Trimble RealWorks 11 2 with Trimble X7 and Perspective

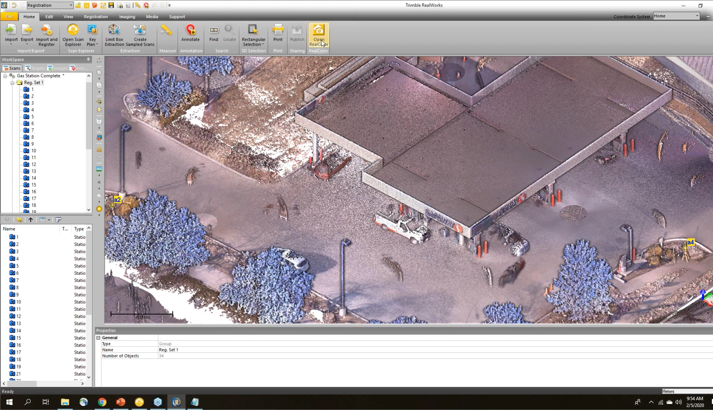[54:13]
Do they have the same code? So in this case, I extracted targets and I had a control file. It's like putting pieces of a puzzle together, the geometries of the control file. One control point might have been, you know, 15 meters from the other.
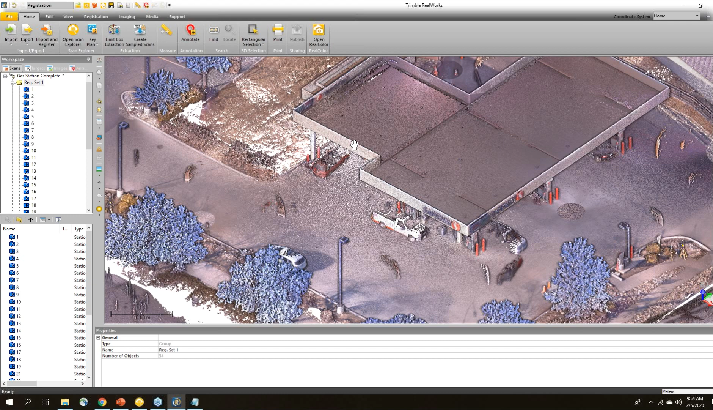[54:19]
The other one might have been 20 meters from that one. And it looked at the targets and saw that there were distances that match up and it matched those up. You could also use a geo referencing tool in Trimble real works right up here, right here, to go in and assign specific coordinates to a target. And it doesn't even have to be a target. You could pick the corner of the building, for example, and assign a coordinate to that to geo reference it as well.
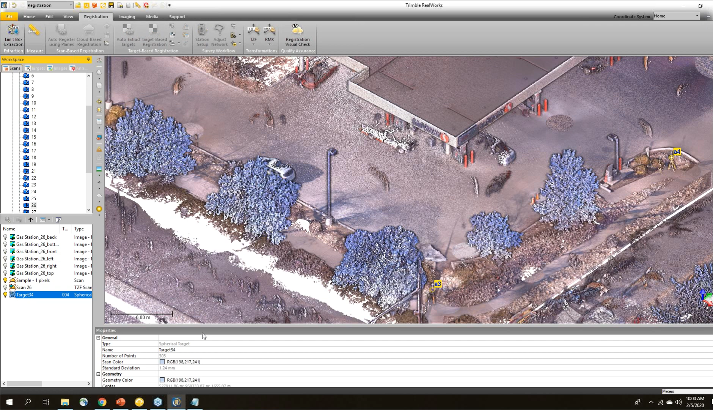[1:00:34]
Registration set. Station 26. Here's a target. I don't see it here, but going through the analyzer, I actually did that just yesterday on another project where they were giving me the ground coordinates as opposed to the target coordinates. And it worked, worked the same way. You just type in a target height. I don't think you can do it with the automatic. You do it through the target analyzer where you manually create the targets.